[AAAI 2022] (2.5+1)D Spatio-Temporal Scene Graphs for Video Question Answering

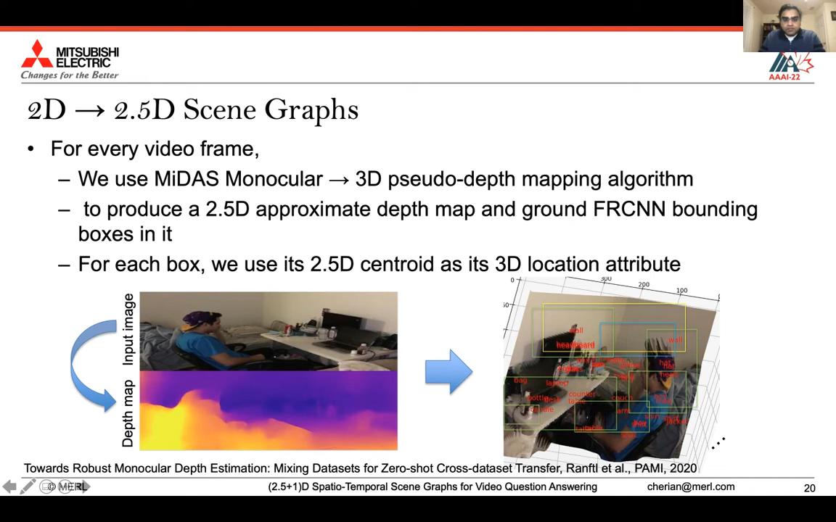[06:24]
Once we have the pseudo 3D or 2.5D image for every video frame, we ground the 2D detection boxes on these 3D images. We use the 3D centroid of each box to summarize approximate 3D location of each graph node. We call the resultant graph a 2.5D scene graph.